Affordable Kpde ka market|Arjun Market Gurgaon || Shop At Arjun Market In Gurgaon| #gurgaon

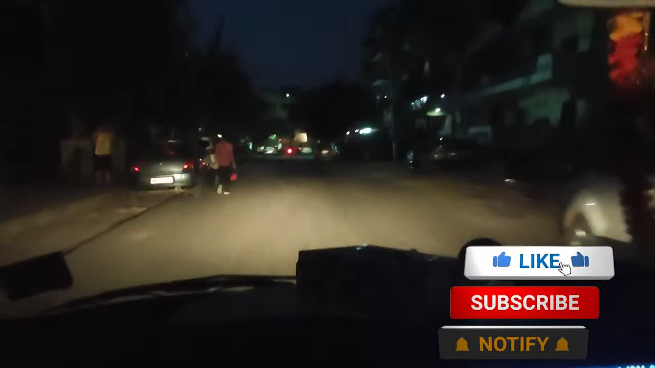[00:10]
is this market is basically in sector 26 and we are going there this
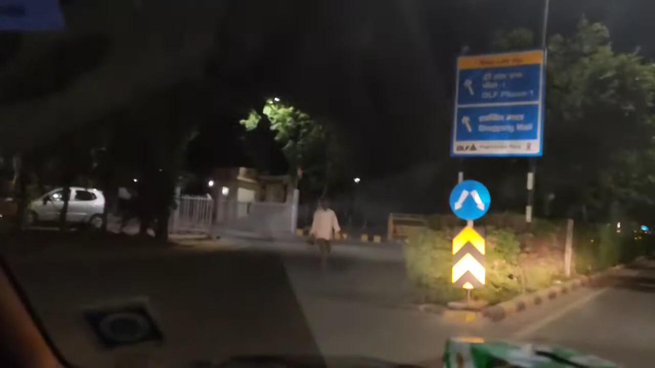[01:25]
We have reached the Archan Market, friends, now we will show you the view of the mall.
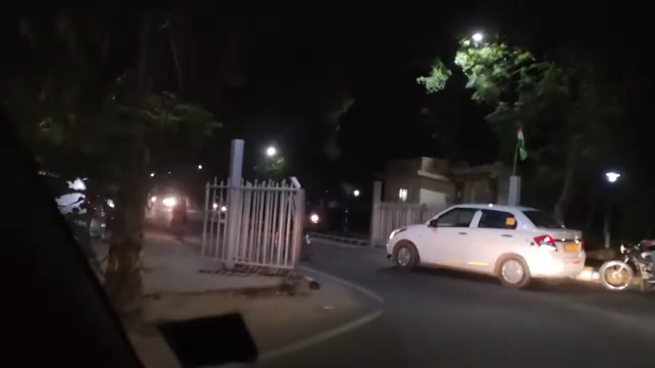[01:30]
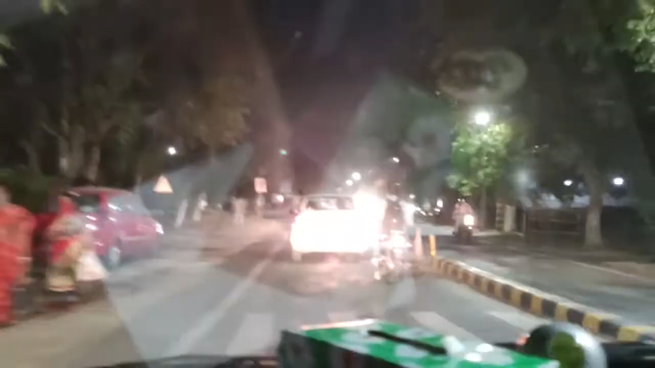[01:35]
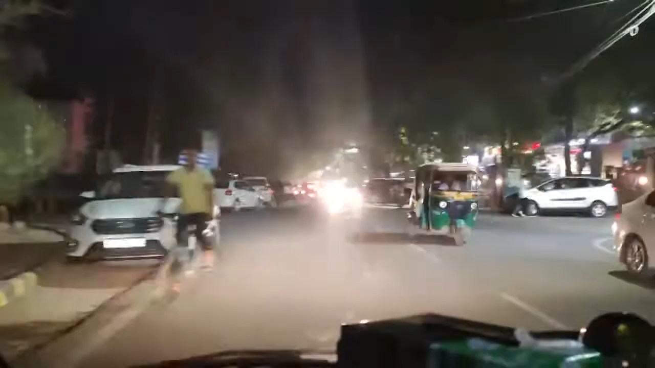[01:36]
Friends, we have arrived at Archan Market. We will park our car in parking.
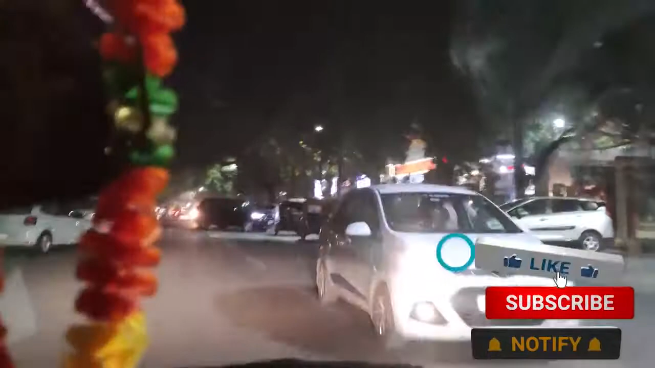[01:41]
Then we will go to the market or open market.